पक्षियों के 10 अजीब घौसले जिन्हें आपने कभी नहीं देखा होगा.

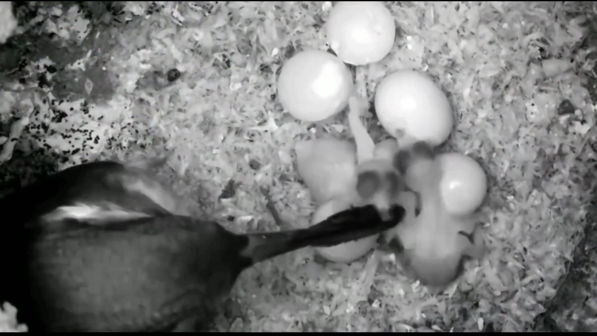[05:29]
अंडों को सुरक्षित रखती हैं और एक बार में 5-7 अंडे देती ह और जब तक अंडों में से बच्चे
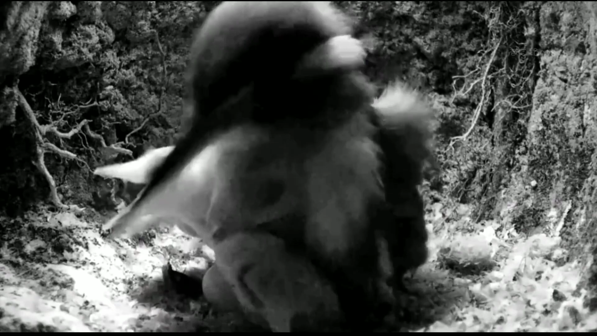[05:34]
बाहर नहीं आ जाते तब तक ये हमेशा उनकी रक्षा करने के लिए उन अंडों के एर्द गेर्द ही घूमती